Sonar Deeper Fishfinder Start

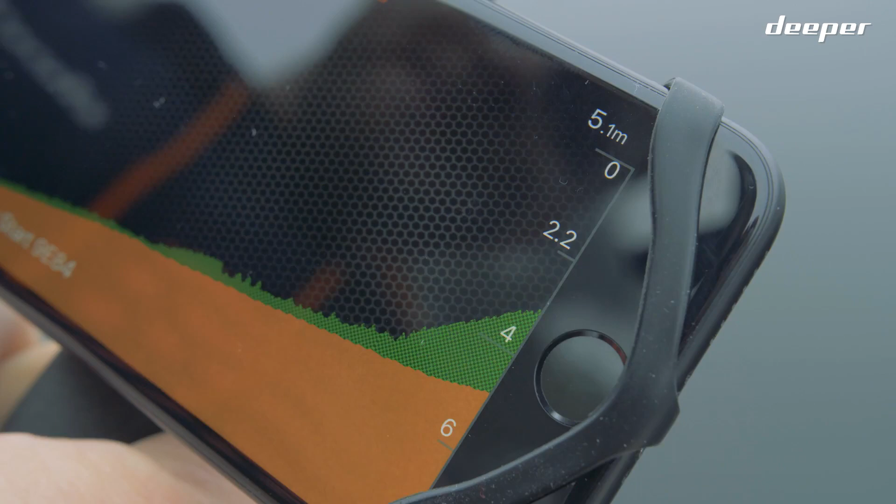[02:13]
On screen: depth 5.1 m
The constantly changing number in the upper right corner is the current depth reading under your fish finder beam. Make sure you're holding your smartphone in a way that ensures an obstacle-free connection.